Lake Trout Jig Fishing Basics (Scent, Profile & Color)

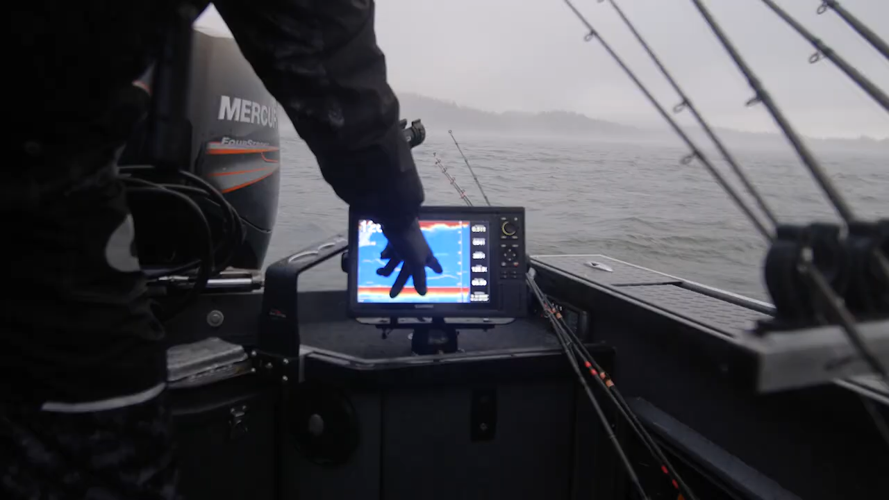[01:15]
see where the two lines came together he is right in my jig so that's what I'll put it in gear and so if he's not committing Cody that's what you know I'll raise it
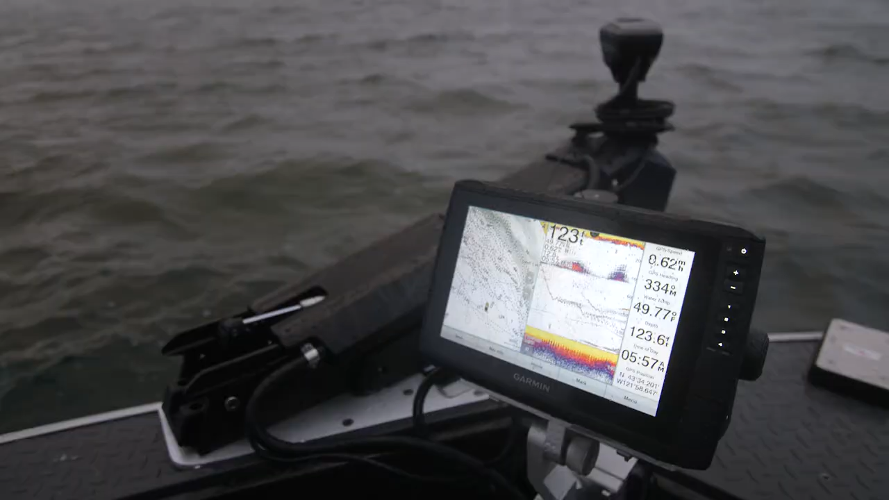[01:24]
On screen: water 49.77°F
up like like it's trying to get away and then just stutter